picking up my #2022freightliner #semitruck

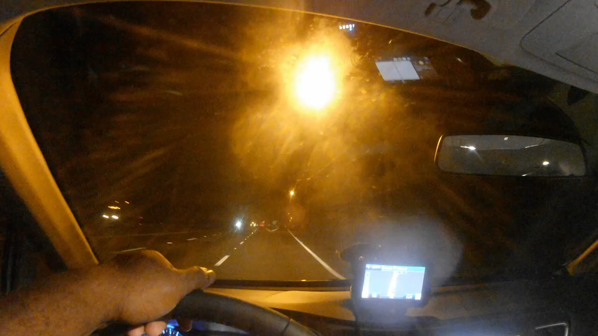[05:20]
and the distance, we got 311 where we're going. So y'all see right there, bop it up, boop, bop, bop.